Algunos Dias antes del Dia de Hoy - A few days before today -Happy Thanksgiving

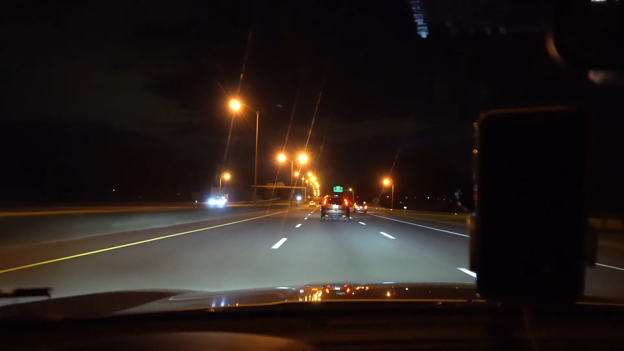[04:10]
para enfield ya casi llegando a la salida 48 la elm street esta es la que coge para enfield aquí donde está el mall el mini mall donde está el target los que son de aquí ya saben donde estoy hablando que está el wendy's más al frente también está el best buy está todo esto como la y mcdonald está todo junto y de aquí para adelante es donde comienza el cambio más adelante viene la salida 40